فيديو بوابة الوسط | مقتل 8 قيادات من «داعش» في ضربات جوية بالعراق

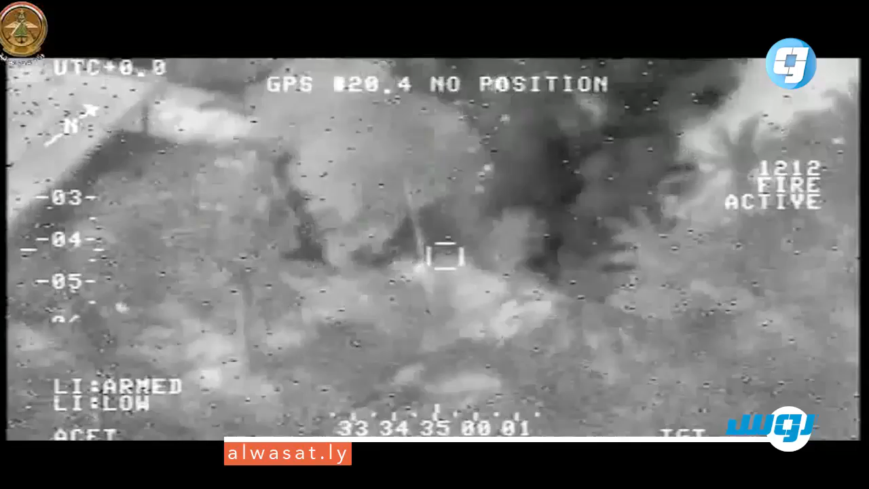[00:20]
وأضاف البيان بحسب رويترز طائرات F-16 تقتل عشرات الإرهابيين في الحويجة والأنبار
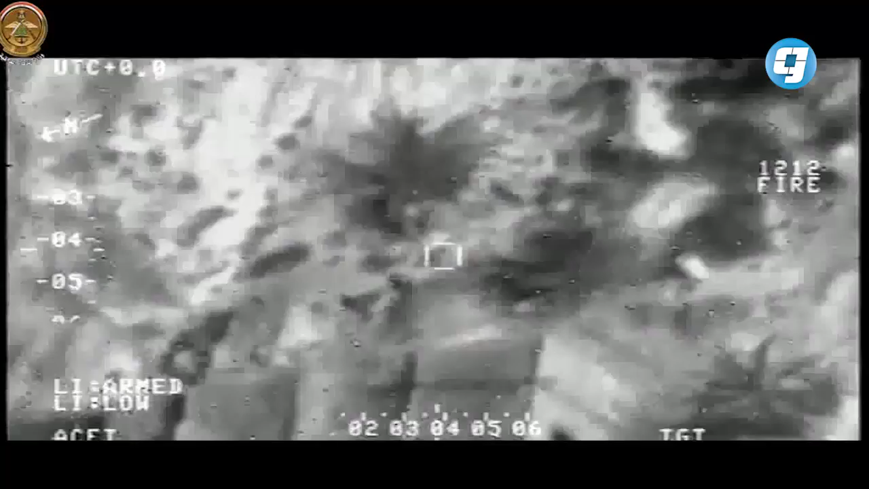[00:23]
بينهم 8 من كبار قادة تنظيم داعش.